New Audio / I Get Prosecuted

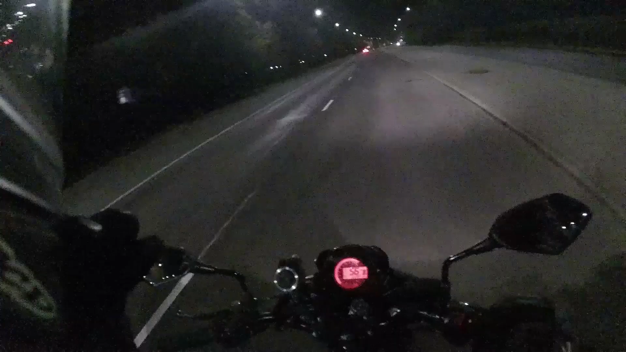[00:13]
Yo what is going on guys the Yorkshire Biker here and so yeah it's obviously not ideal conditions for doing a vlog but I've had to move the microphones location in the helmet so it's basically just a test so before I had a wind sock and the microphone was taped to the the very front near my mouth I found that it was the audio was a little bit too loud so when I was